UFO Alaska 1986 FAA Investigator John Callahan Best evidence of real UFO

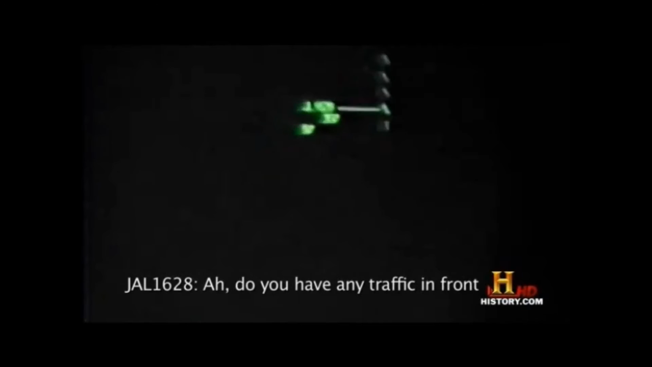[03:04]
Can you stop all the cops? Okay, we have control. We have no military air traffic working out there. Spender 1620, then, Roger Sean, picking up the head on the radar.
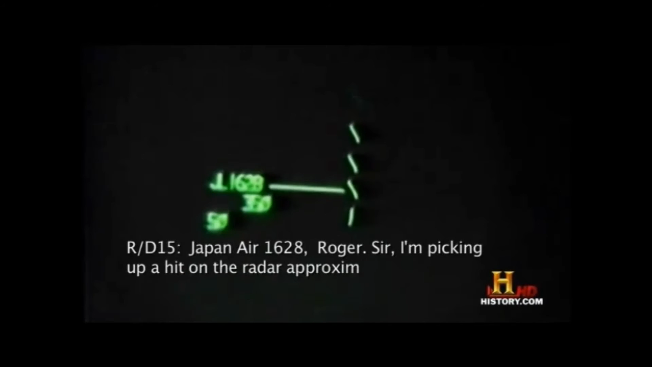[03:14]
Approximately five miles in trial. You're in six o'clock position. Do you concur?
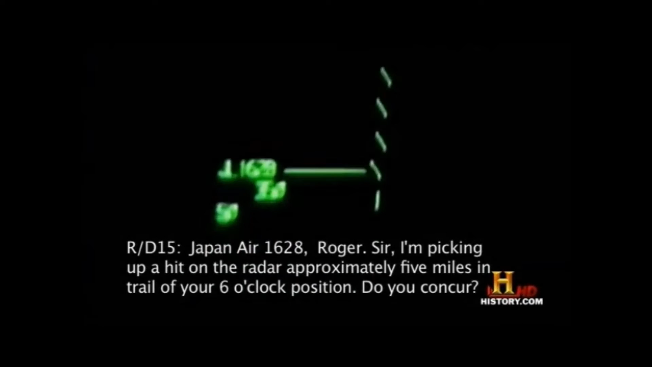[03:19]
Spender 1620, then, sir, if you're able to identify the attack,